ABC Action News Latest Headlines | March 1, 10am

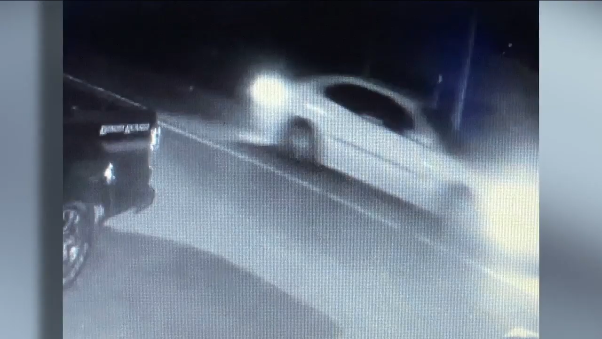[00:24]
It was in the area at the time of the incident. This is a light-colored sedan. Authorities say the child and their mother were walking along Rogers Road when they were hit. That child died at the hospital. Their mother is expected to survive. If you have any information about this case, go ahead and give the Hillsborough County Sheriff's Office a call.